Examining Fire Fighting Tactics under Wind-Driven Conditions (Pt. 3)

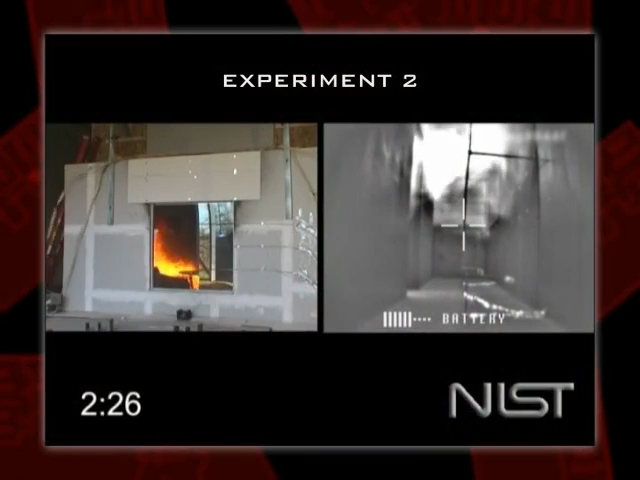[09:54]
This is another view of that same test again, just to sort of watch the area around when our window breaks and look what's going on at real time in the corridor. And one thing you notice is the flames typically have to impact the window, touch the window to transfer enough energy to the window to get it to fail. But before window failure, again, things aren't bad. But as soon as the window fails, things go bad in that corridor very, very quickly, within seconds. And as was alluded to before, this is the kind of situation where you're going to go down to cover up, and you're not going to get back up.
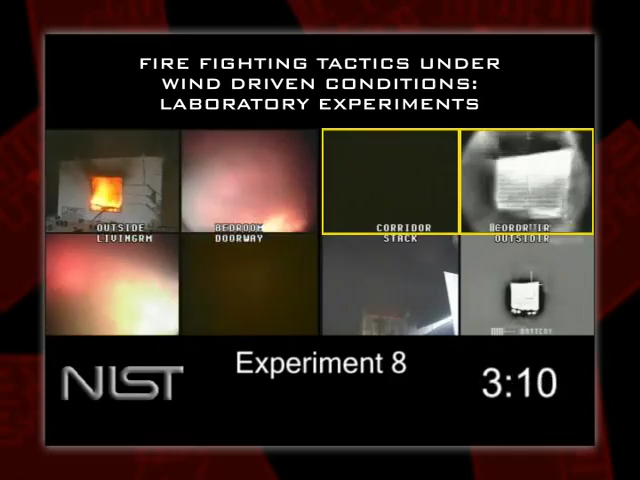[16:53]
Quite an exciting thing in a laboratory. And we'll see that. So again, the window fails. Fire spreads through the bedroom, through the living room, out the doorway, into the corridor. Untenable conditions for firefighters in fully protective clothing in the corridor. The fire continues to pulse out, over pressurizing, even though we're blowing wind in the room, we still get flames coming out.